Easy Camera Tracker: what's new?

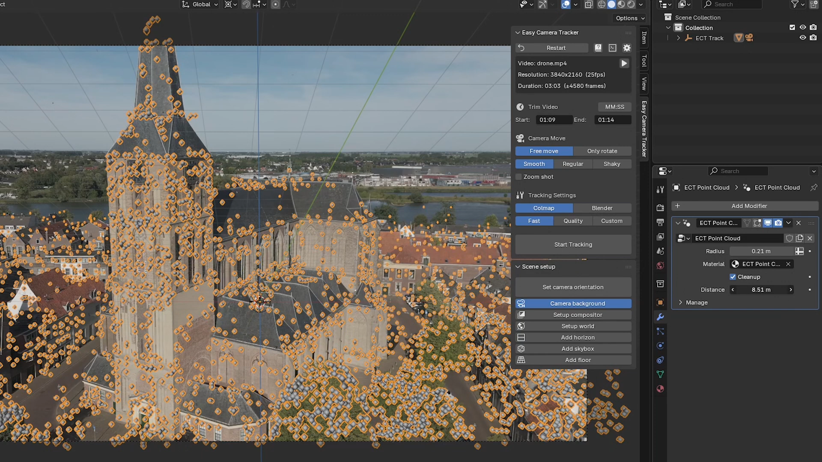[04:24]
value and the point cloud when using the call map tracker it
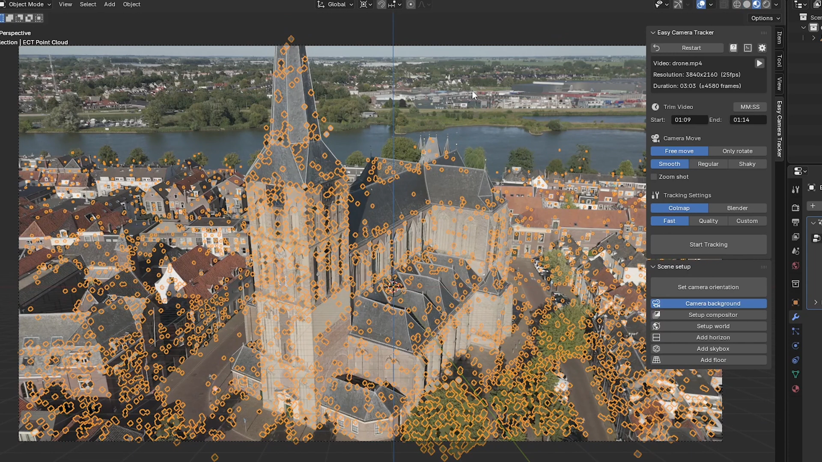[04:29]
also has color so when i disable the background you can see a nice
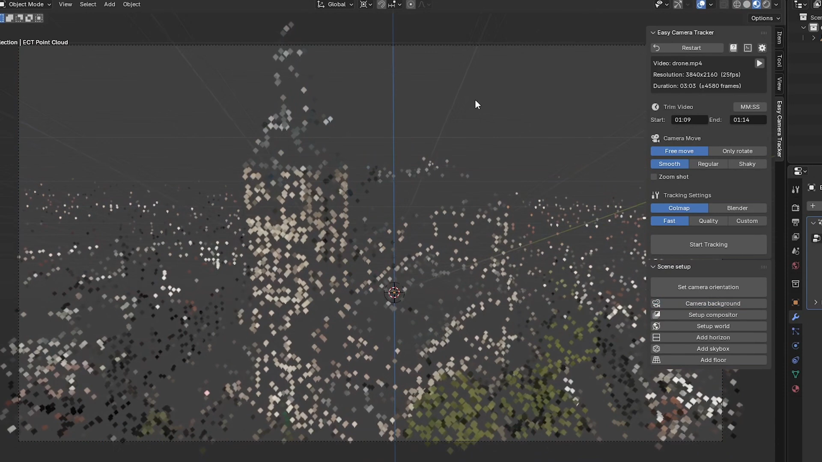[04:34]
representation of the scene and again to orient the scene just
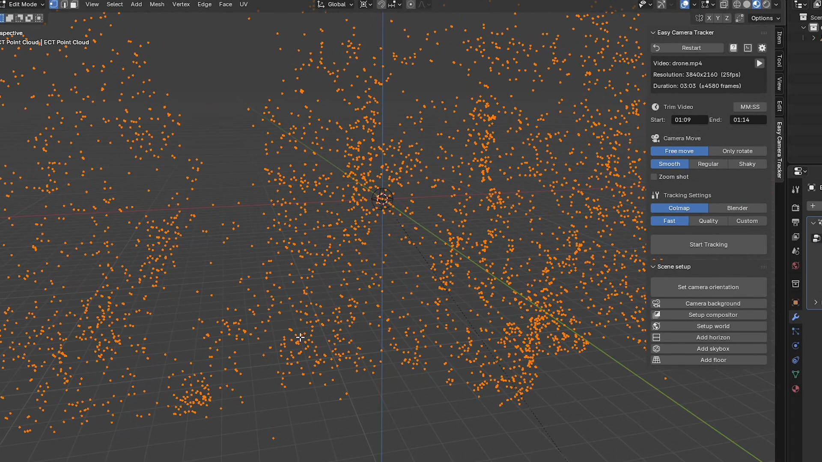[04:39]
pick three points that are on the ground press f and
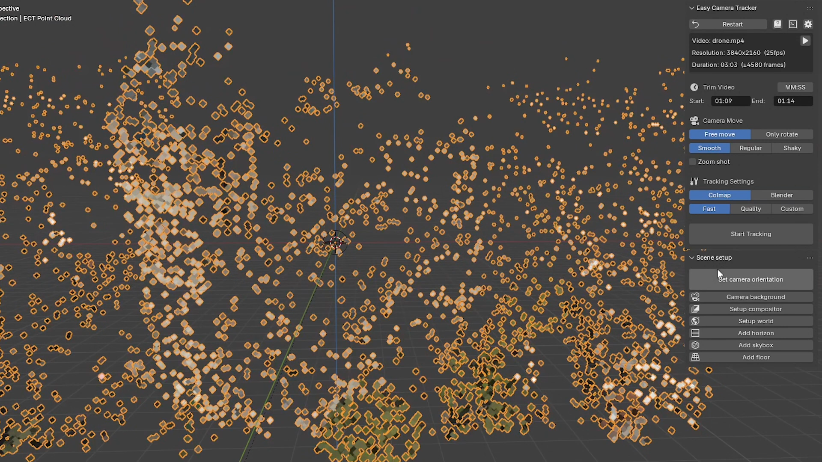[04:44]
click set camera orientation and there you go now you can just fine tweak by
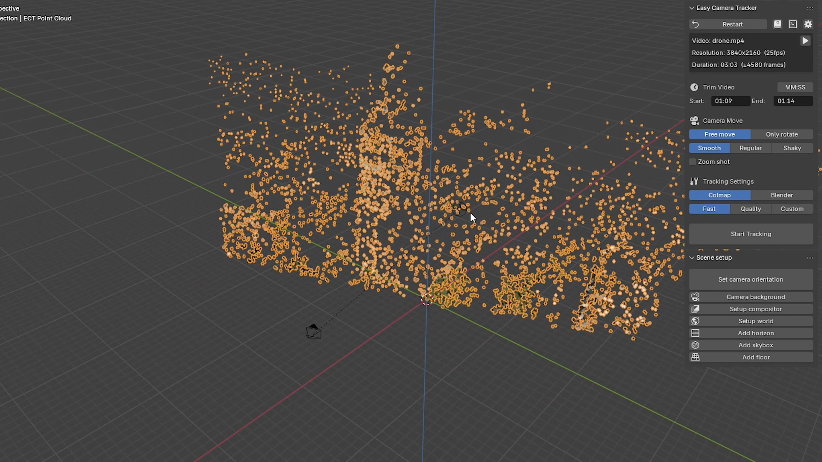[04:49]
grabbing the empty and moving it around for this the camera background is handy and again we can add a horizon and see where we're at so let's rotate the empty